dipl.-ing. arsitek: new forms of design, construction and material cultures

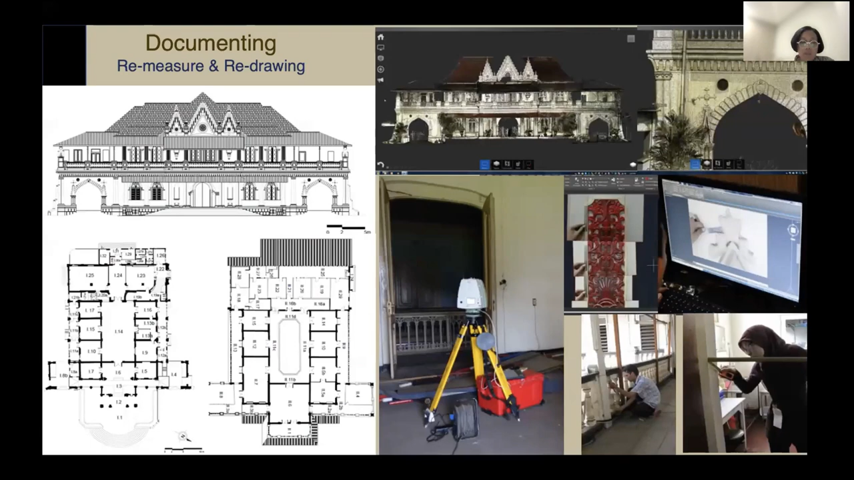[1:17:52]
These are our activities on measuring and redrawing. We use the digital technology and also manual measurement.